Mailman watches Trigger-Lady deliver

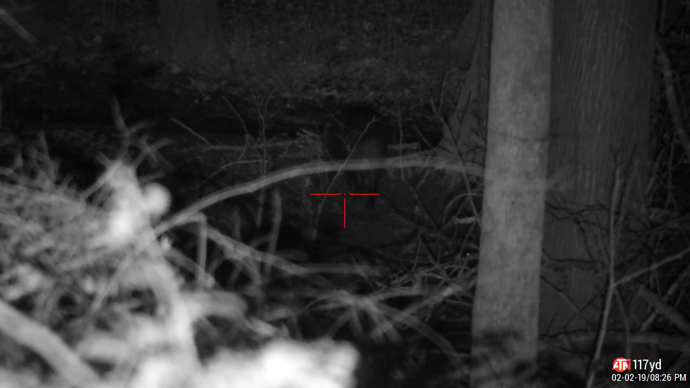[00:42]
Right there in the hole Right in the hole Yeah I see him He's got his butt to me That's all you're gonna get Okay Alright Let him get back There he is Wait Wait Wait
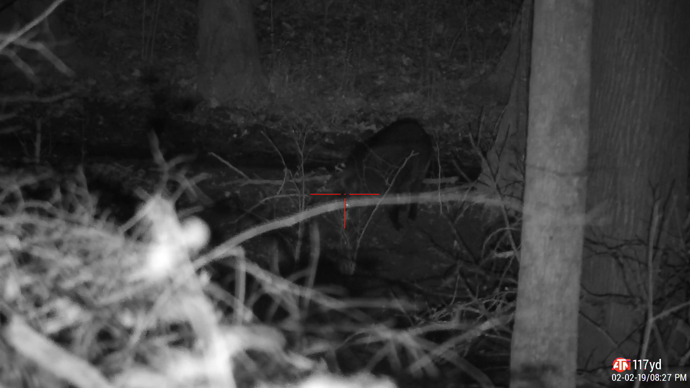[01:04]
Wait Damn He's down I see What's that?